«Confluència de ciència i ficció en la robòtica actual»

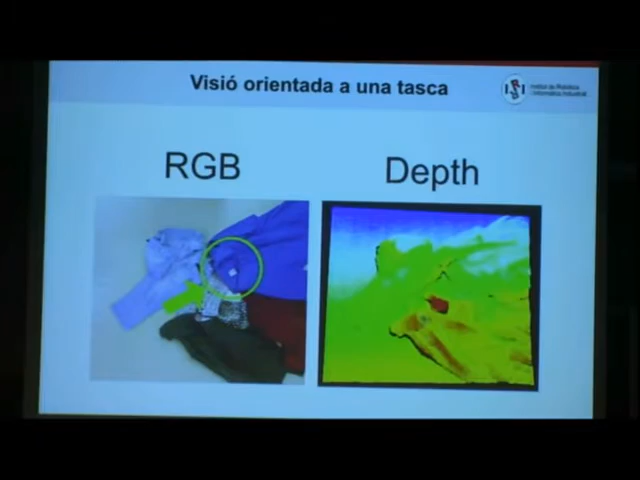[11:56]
això és el robot que utilitzem normalment llavors com deia captem una imatge de color i una imatge de profunditat que ara hi ha càmeres la Kinect per exemple que ens dona ja la mesura de profunditat directament
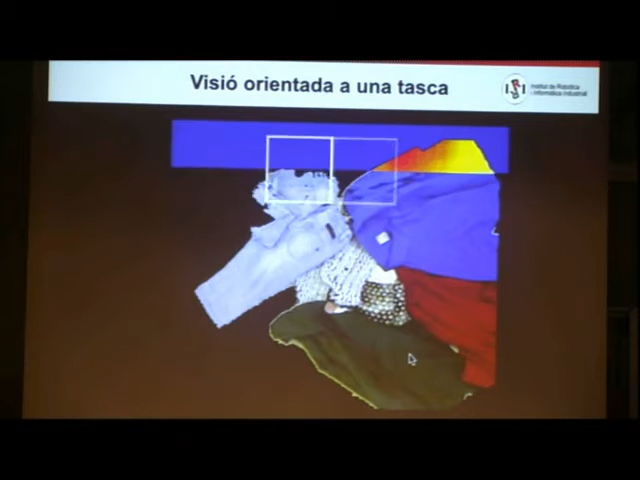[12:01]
llavors el que fem és passar un detector un detector de
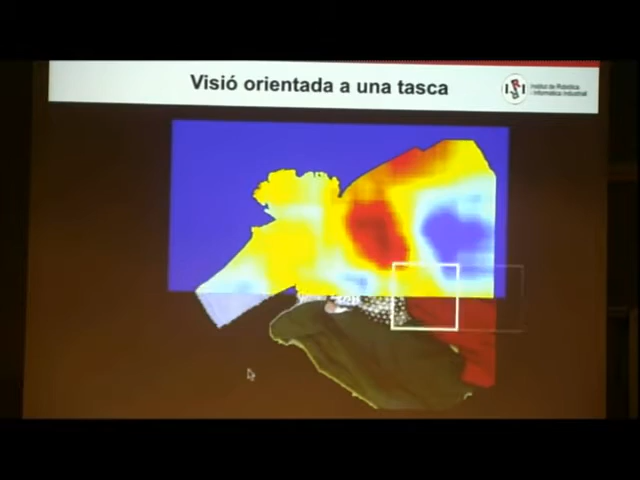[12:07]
colls que com que hem entrenat troba on és més plausible que hi hagi un coll
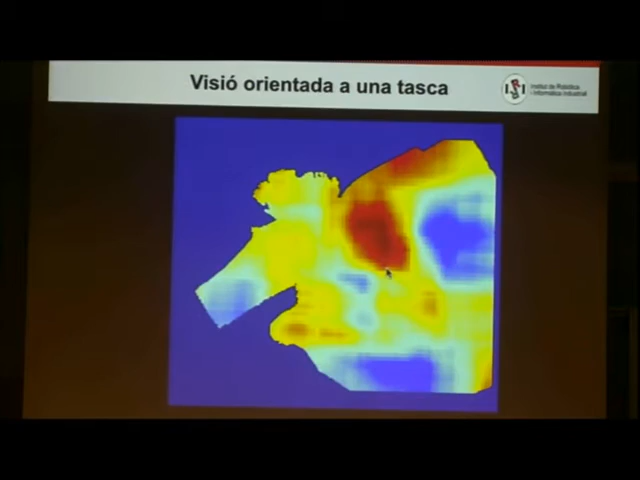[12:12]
i ens fa com un mapa de probabilitat llavors
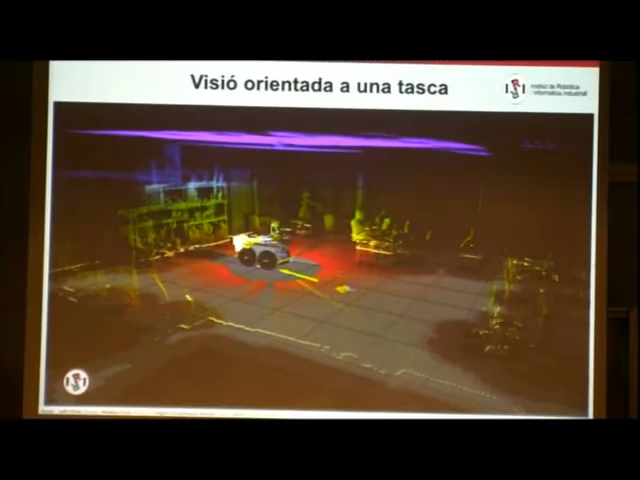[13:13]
bueno no en simulació és l'imatge captada per això que és un